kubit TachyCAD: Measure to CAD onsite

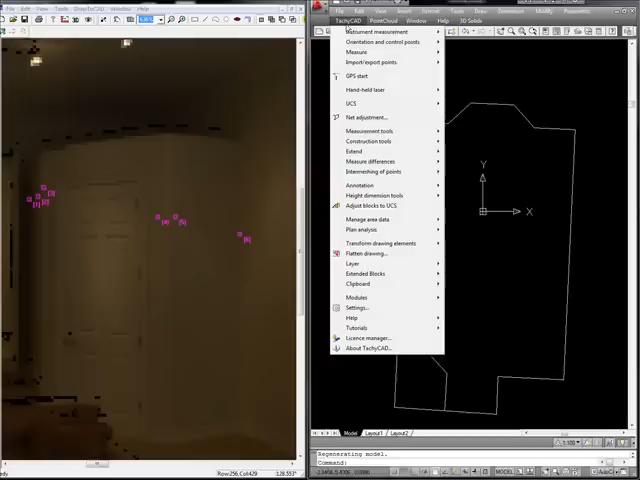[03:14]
If I wanted, I could easily insert 2D doors, windows, all that stuff's involved in here. Inserting a door, let's say.
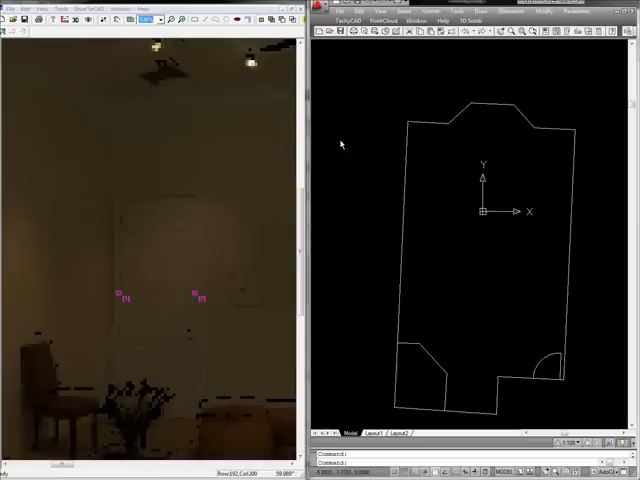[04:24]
Now we could easily auto insert dimensions here, but we're just going to make it a simple door. So you can see it's simple to do 2D actions here, 2D floor plan work, inserting doors, inserting windows. If I wanted to insert windows, it's in the same area. Insert a window rather than a door.
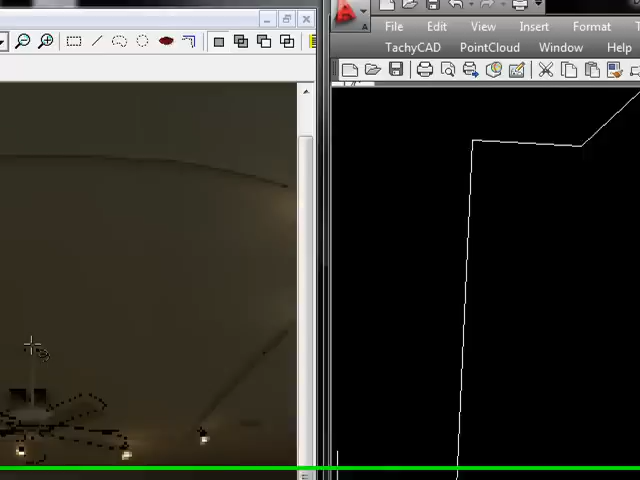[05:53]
You click in the real world or shoot in the real world with your total station and it's inserted. For example,
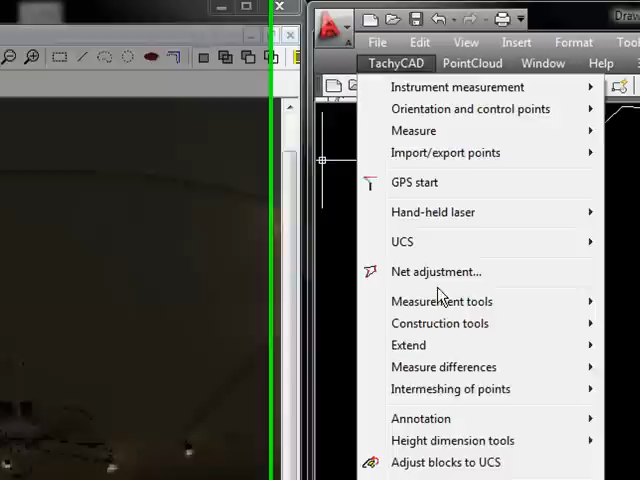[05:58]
circle through 3D point. Now in this case, a circle is a 2D object in AutoCAD, but we're going to use 3D points to insert it. So let's insert. This looks like a speaker.
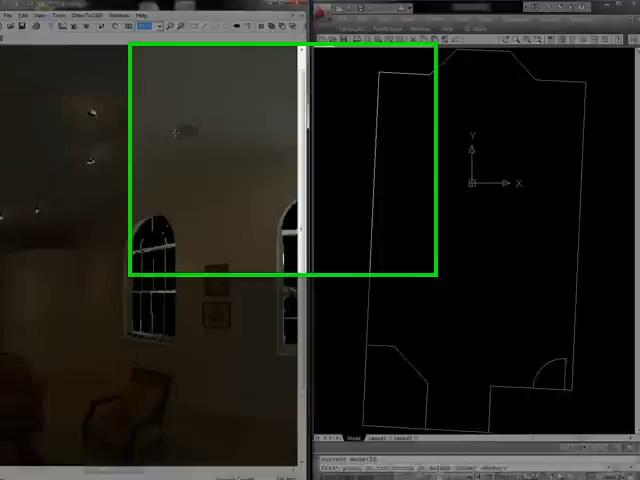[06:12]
Following the command prompt and I'm taking my total station and aiming at three areas on the circle.
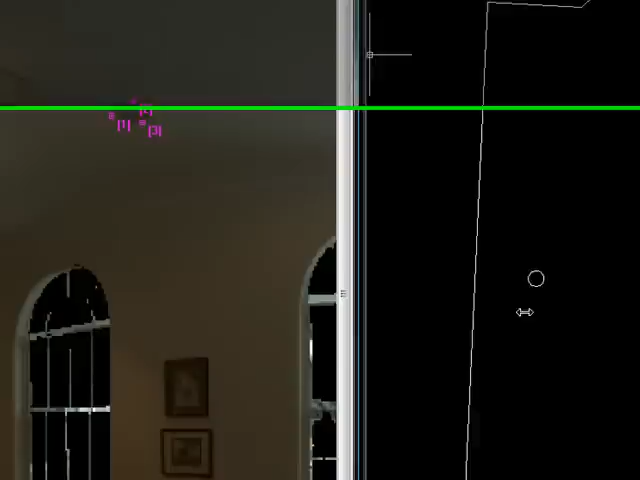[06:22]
Instantly insert it into AutoCAD in its true location.
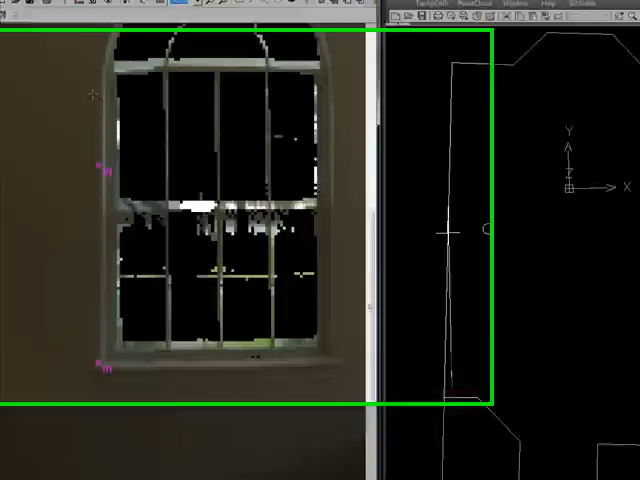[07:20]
And as I shoot with the total station, it draws for me. Okay. So, the more points I take, perhaps needing high detail of an object, the more accurate I'm going to be.
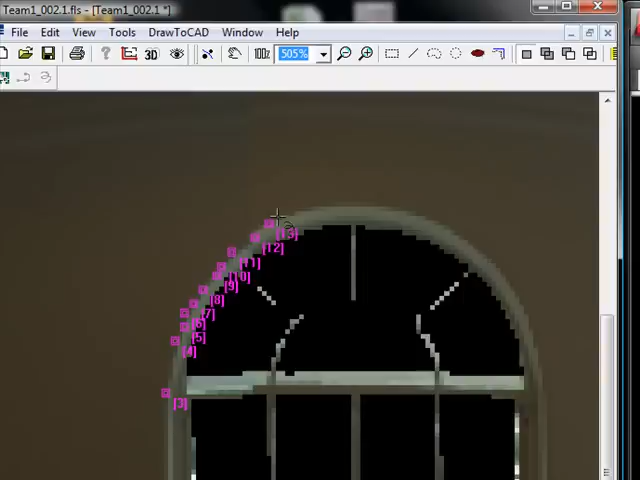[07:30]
But we also provide tools for auto-inserting things like arcs and circles. This is just shot after shot with the total station.